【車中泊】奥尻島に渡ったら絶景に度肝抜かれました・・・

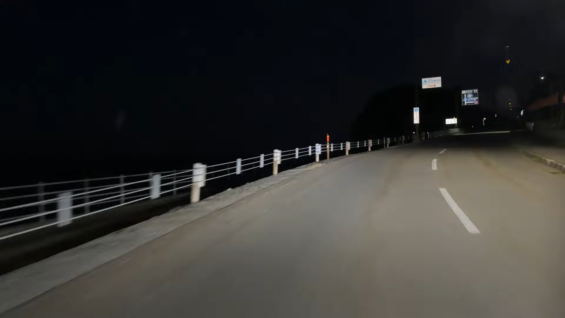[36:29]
ウニマルキャンプ場ね、なんかあーすげえ、ウニが光ってる、ウニが光ってる。
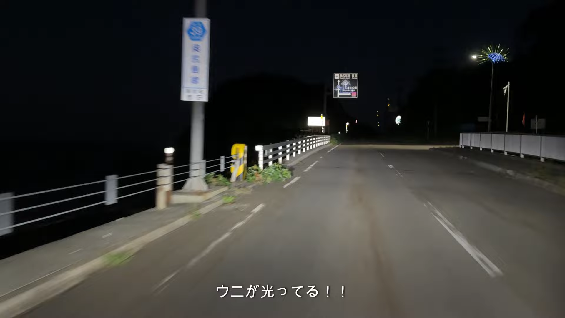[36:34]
この時期はね、キャンプやる人いないんじゃないかっつって、貸し切りじゃないって言ってたね。ウニマルキャンプ場で書いてある